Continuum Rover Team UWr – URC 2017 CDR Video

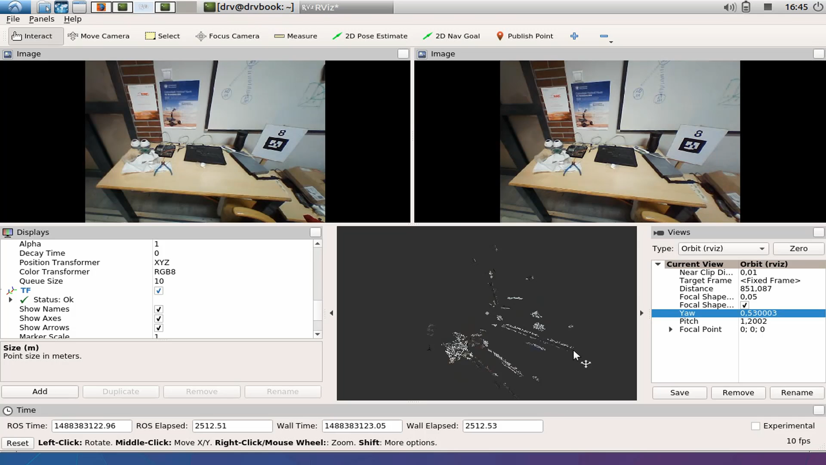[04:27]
Our another goal is to exploit possibilities of new stereo visioning system.
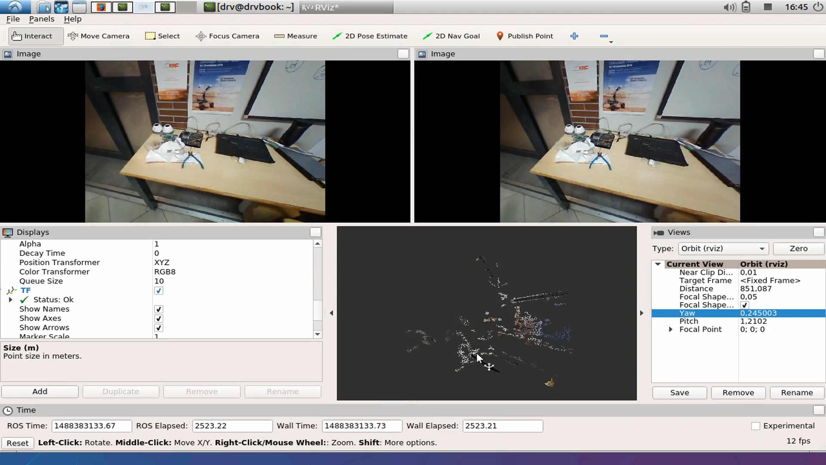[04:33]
We aim to get precise 3D mapping of environment ahead of rover, which will allow us to improve its autonomy level.